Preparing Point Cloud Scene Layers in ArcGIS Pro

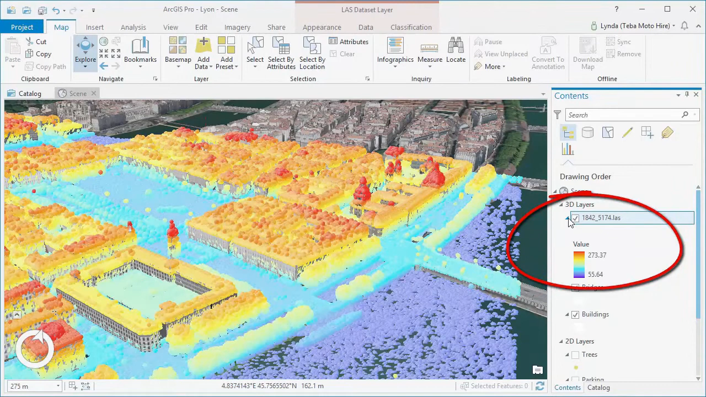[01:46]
For example, we can choose class from the options,
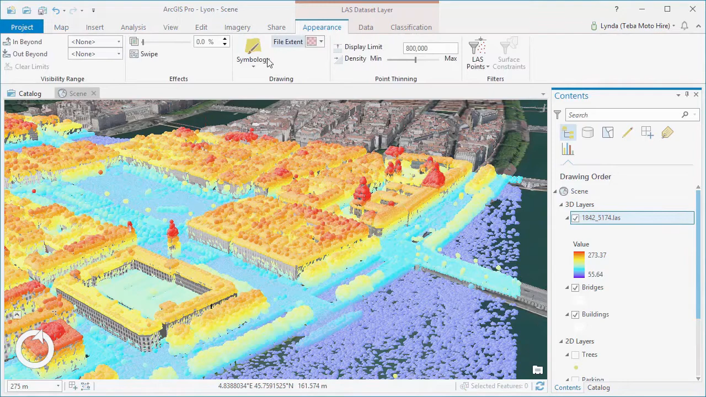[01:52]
and ArcGIS Pro will style the data according to feature classes such as ground, vegetation, and buildings. The size of the symbol can be changed,
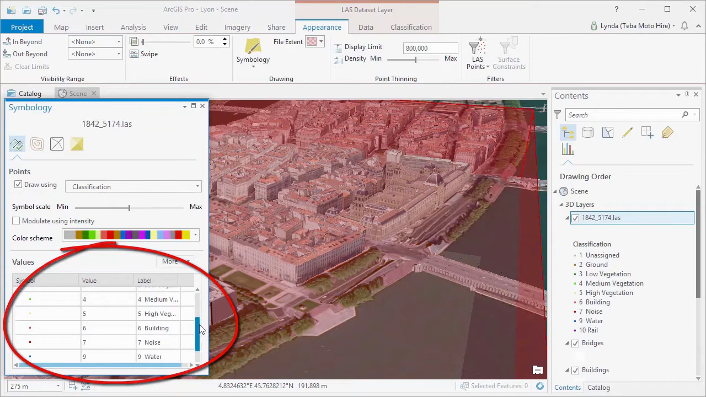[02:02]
and the modulate using intensity option shades the points based on intensity values.
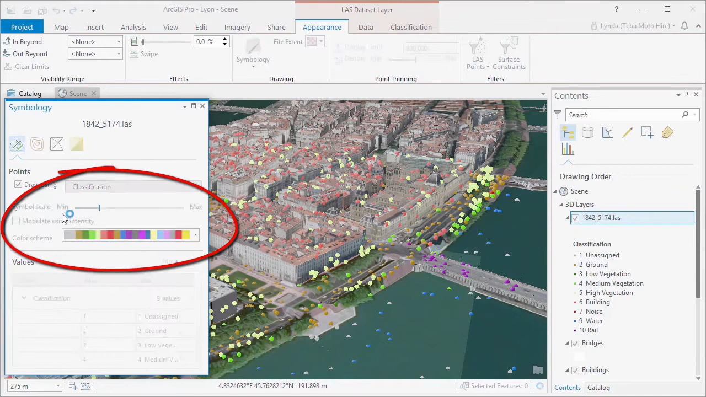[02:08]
This can help with both depth perception and perspective when lots of nearby points are the same color.
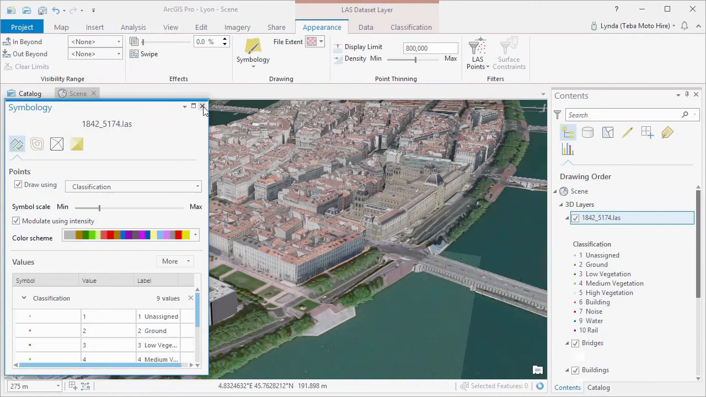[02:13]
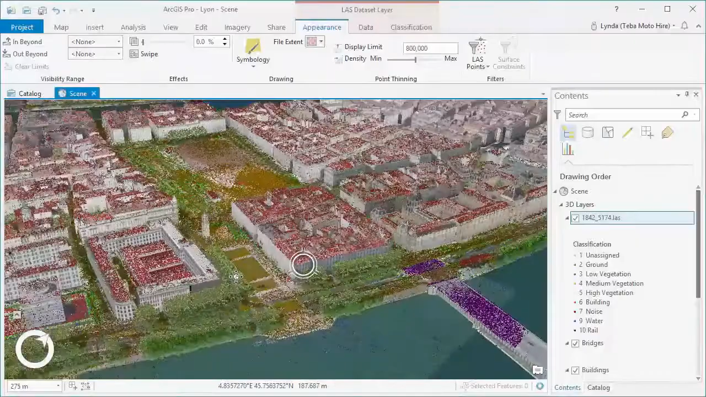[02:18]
In addition to this, we can adjust the display limit, that's the number of points shown in a view, and the density of those points as well.
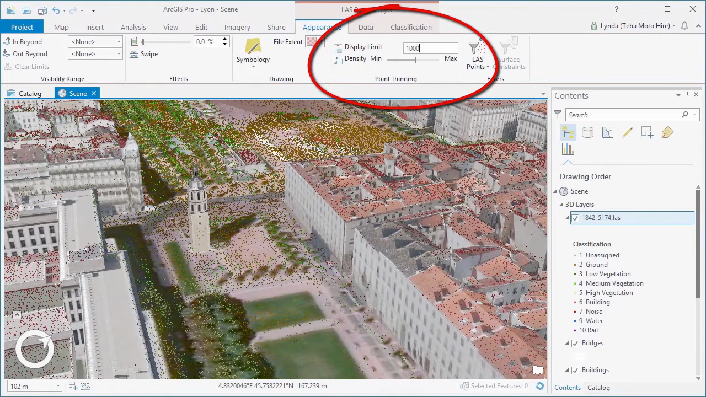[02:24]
However, what if, as is usually the case,